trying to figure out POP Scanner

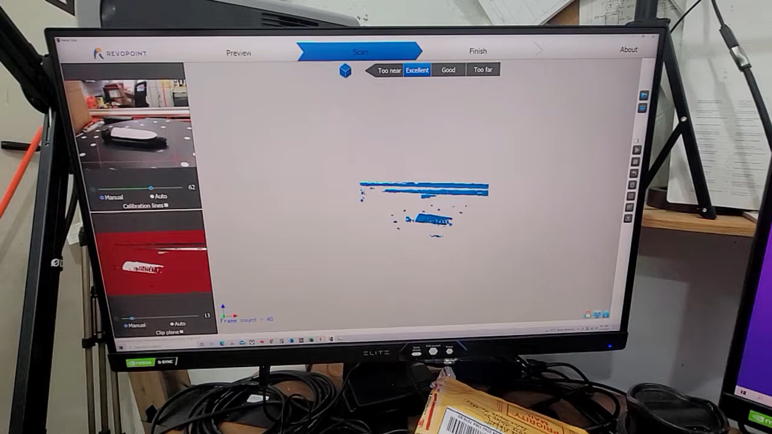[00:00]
Ok, this is what I'm seeing here.
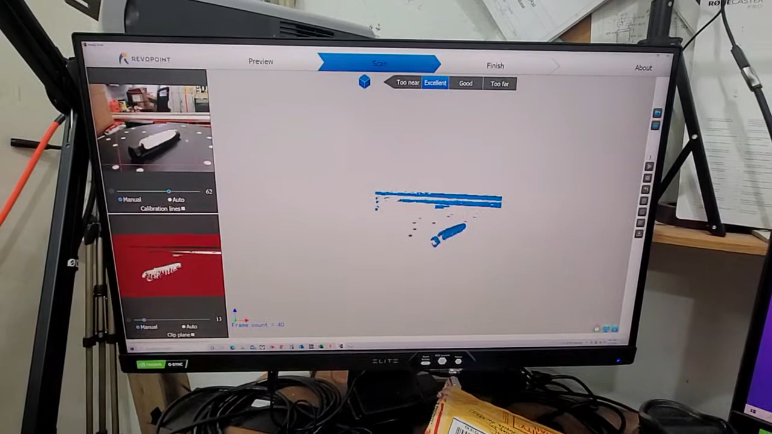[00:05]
I have let clicked
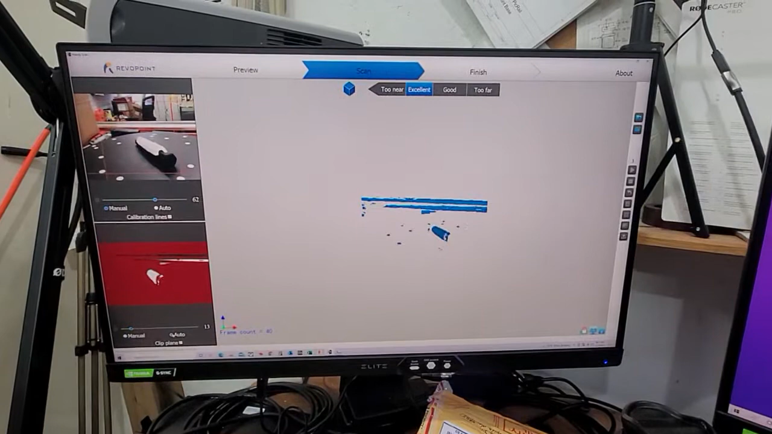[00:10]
auto on both of them and
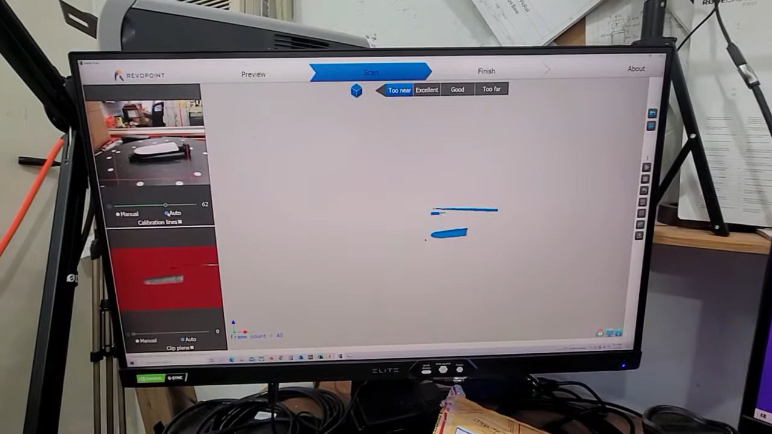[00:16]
the parts showing up pretty good in here.
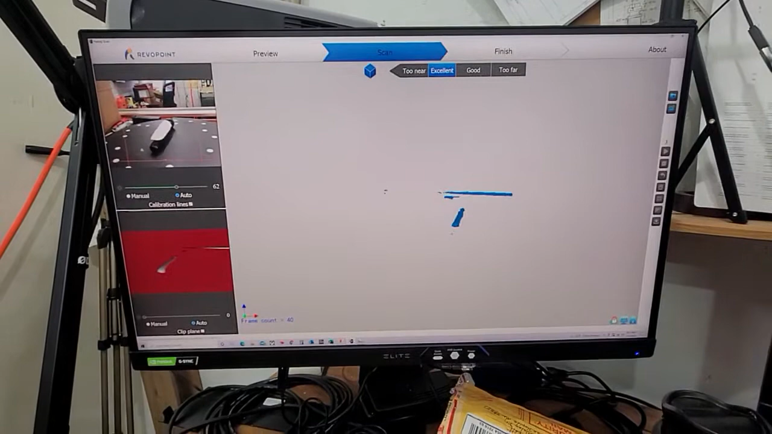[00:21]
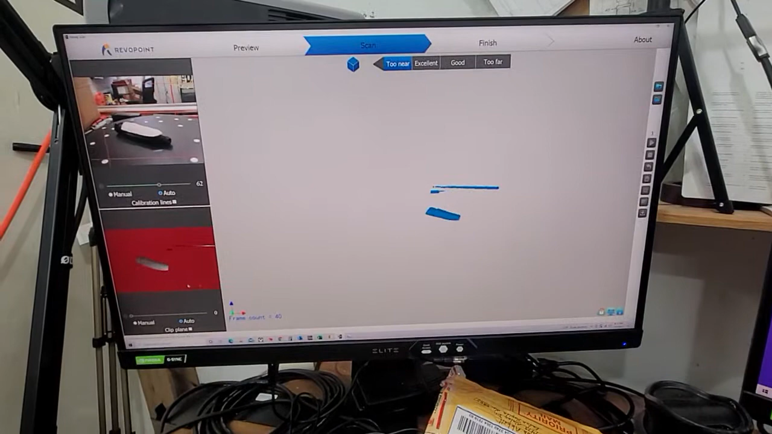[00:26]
Looks good over here, but regardless what I choose in here, I'll go back to feature.
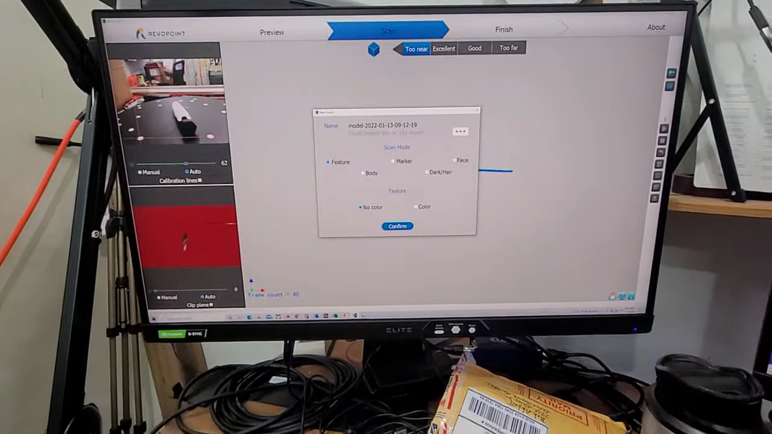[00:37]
It will begin to, I'll see it here in a second.
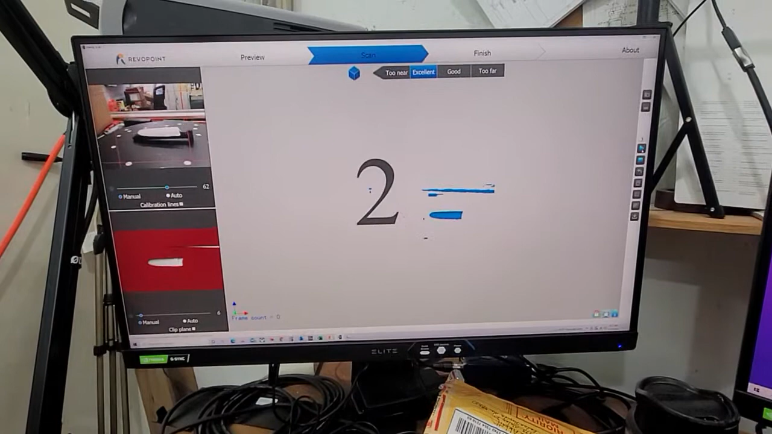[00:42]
And now suddenly it gets wonky and kind of starts spreading out there,
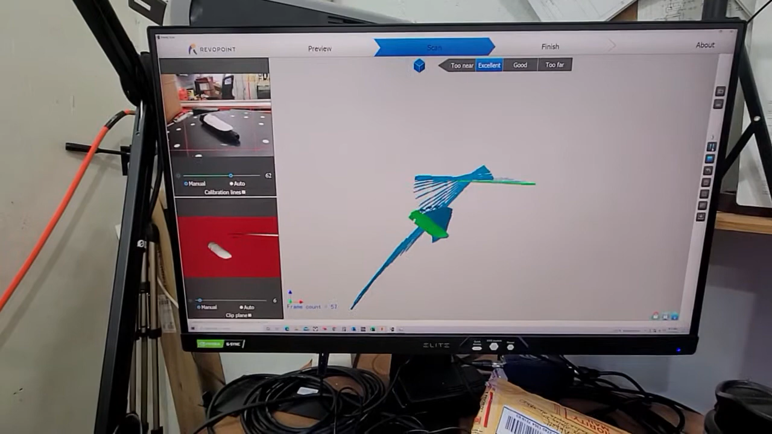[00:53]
so I don't know what I'm doing wrong.
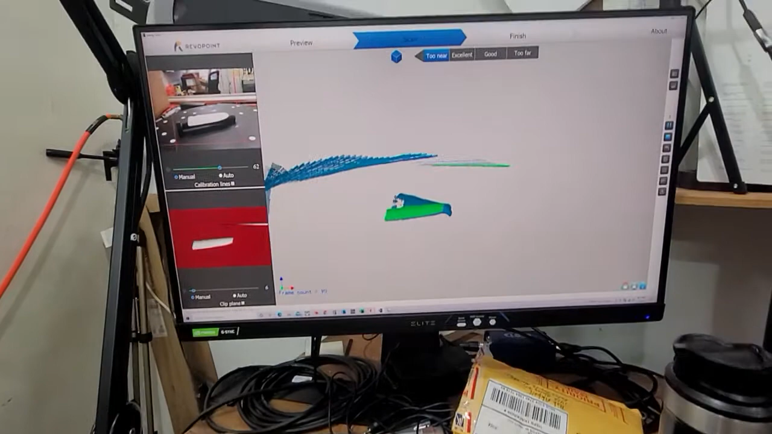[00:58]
Now I got a 2-near warning, but it went from excellent to 2-near.